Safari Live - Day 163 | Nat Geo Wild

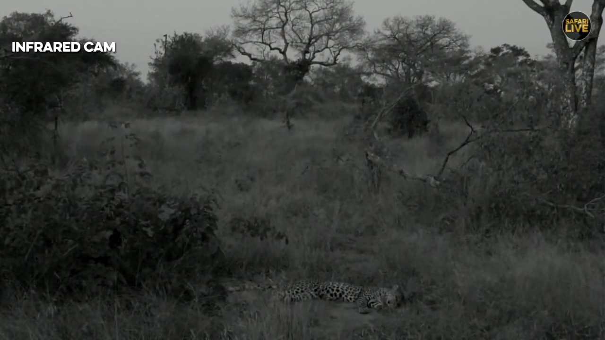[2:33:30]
oh there we go there we go you see so the infrared that is our night vision now I don't need to put any spot light on them and we can continue viewing in plain light like that so Klalamba was up that tree and she almost looked like she was dropping it all the time and so Tandi went over and took the meat
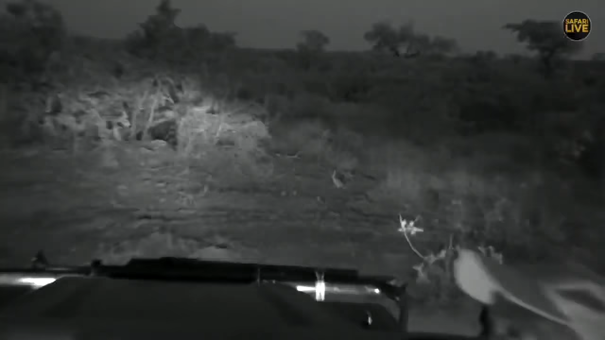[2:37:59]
but there is one yes Marco we have them and we have them in the Kruger pangolins
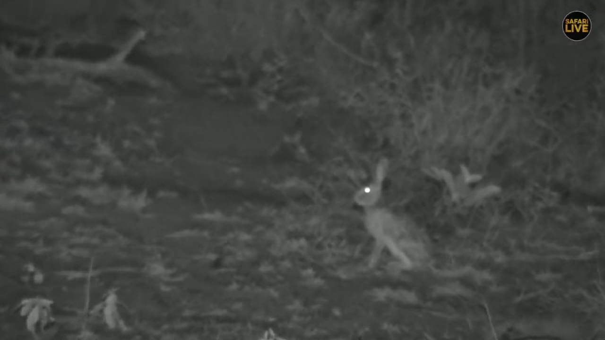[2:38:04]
are here where we are if today is our lucky day we might see one I might swallow my words having said I'm not looking for scrub hairs this scrub hair looked for me I did not look for it
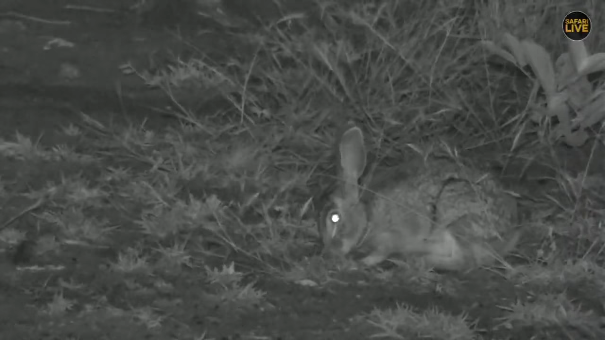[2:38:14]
simply because it came on the road or not very far from the road so Marco yes we have pangolins very nocturnal very funny looking animals I would say kind of mammals when you see them you see how they roll themselves when threatened they look like a ball with all the scales on their bodies and they dig burrows very deep burrows when you see them digging burrows and you know if you
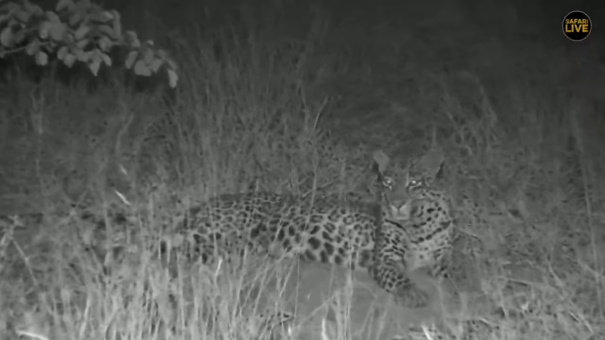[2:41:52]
and we've still got the same leopard well we've got two but they're not very active just yet but well I'm just sitting here hoping that maybe there will be something I'm not hoping that a hyena comes running into steal their food but I'm just hoping that something something happens here nothing might happen but it's been a while since I did see Tundi and Tlalamba so I'm not going to be going anywhere just yet
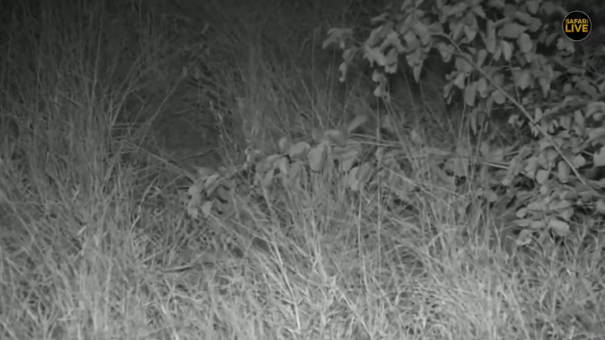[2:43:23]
spotlights because they obviously don't have the luxury of being able to look at the little screen like I do and why would you want to come on safari anyway and stay at the little screen you might as well stay
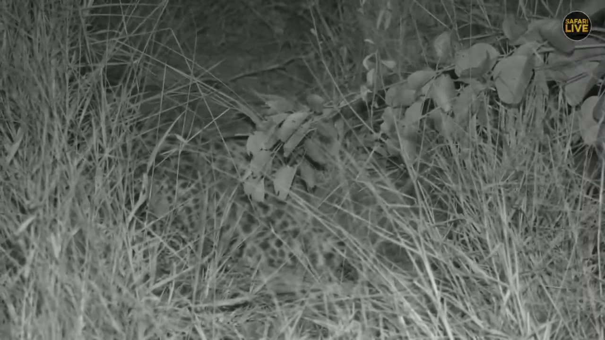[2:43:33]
at home so they are sitting in the back of the vehicle and they need to use that spotlight to show everyone what they're looking at and so you do try not to put on this blue filter it doesn't affect animals as much some of the guys say red filter some of the guys say that the white doesn't make a difference and putting on these different filters
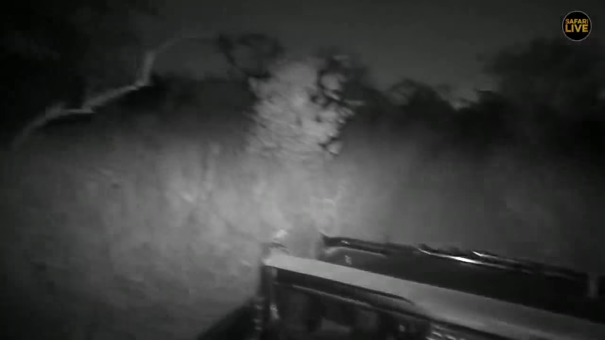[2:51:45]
it's almost pitch black and that's the best you can see like where Craig is showing on the camera that's the best if he switches off that infrared it will be